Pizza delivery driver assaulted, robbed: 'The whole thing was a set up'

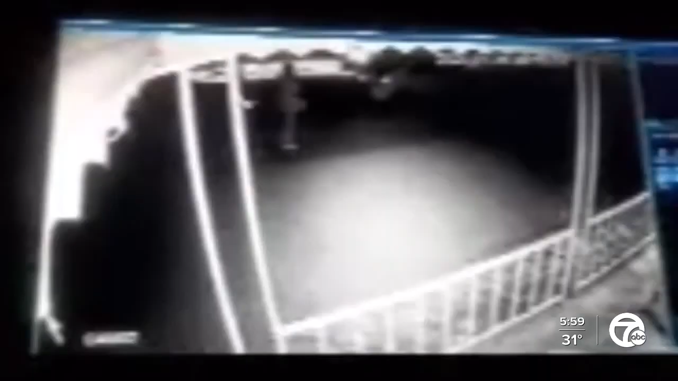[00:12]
The violent encounter caught on surveillance video right outside a home in Lincoln Park.
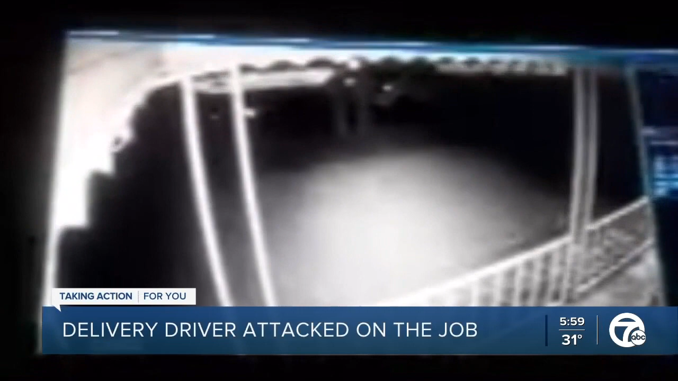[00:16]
The young man tased, beaten, and carjacked.
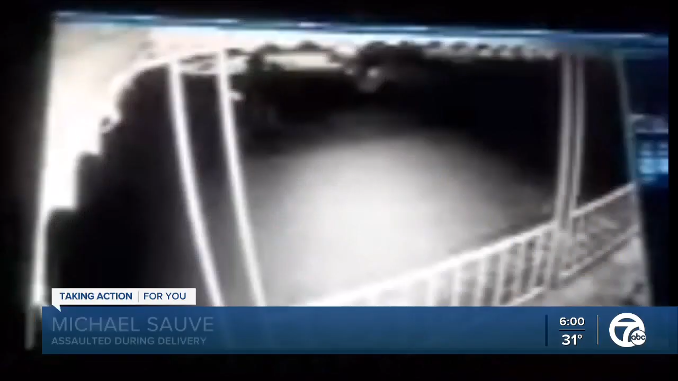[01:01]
One of them pulled out a shotgun and they immediately just started beating me.